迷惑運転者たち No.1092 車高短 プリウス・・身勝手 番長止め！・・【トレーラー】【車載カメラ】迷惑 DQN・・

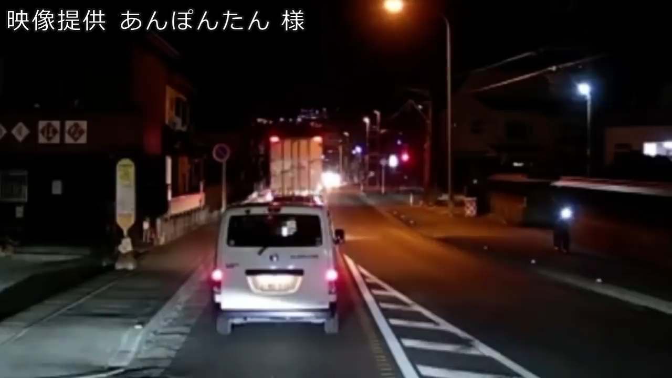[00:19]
あれ、これこそ完全に赤だよね。あれ、まだおまきもいたか。まだ。